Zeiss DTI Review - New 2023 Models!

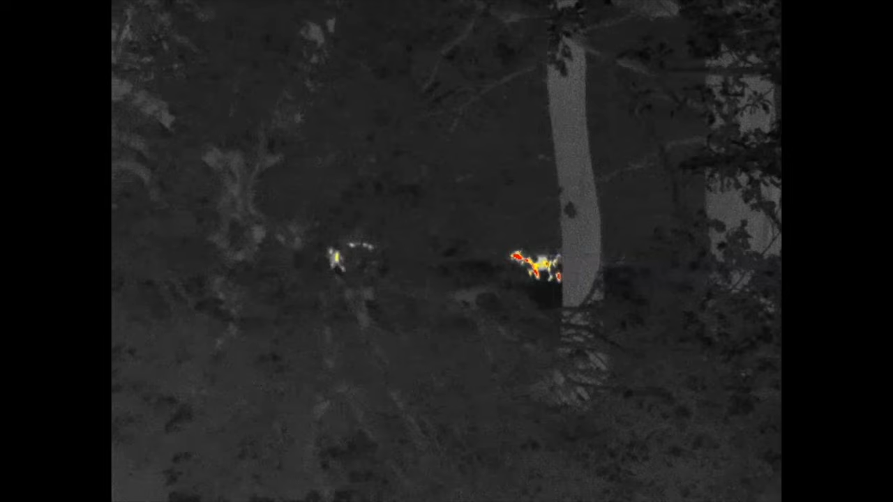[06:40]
They've just had a fallow doe and a youngster there just go up through this field.
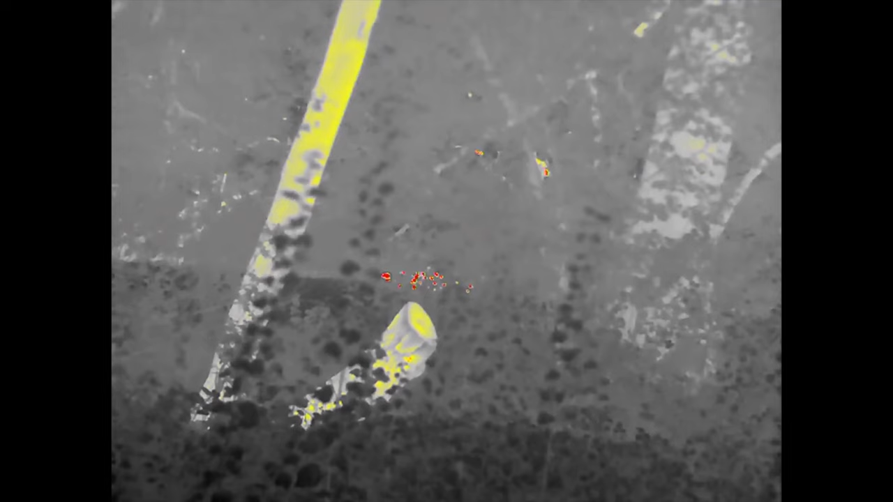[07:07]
because it's surprising just the animal alone kind of stands out, nothing else. So I think that'd be a really useful colour palette for the stalkers and that, definitely.
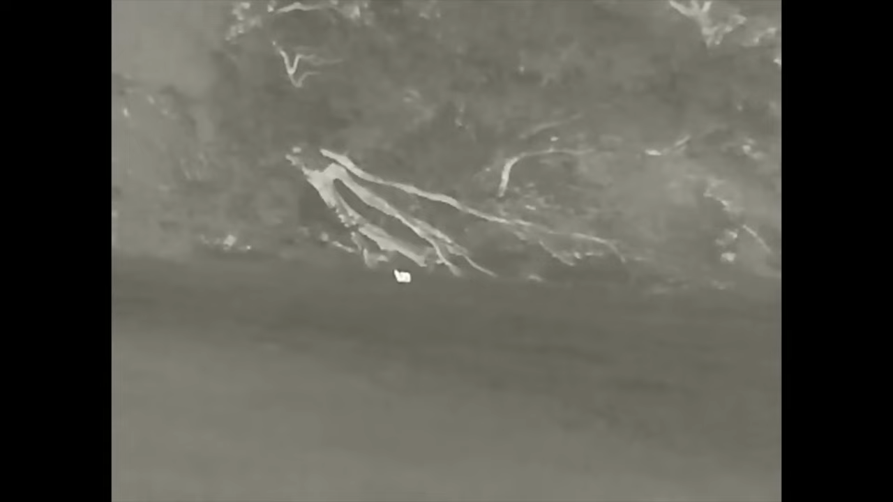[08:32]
I thought he was going to come in, but he came in a little bit and then carried on.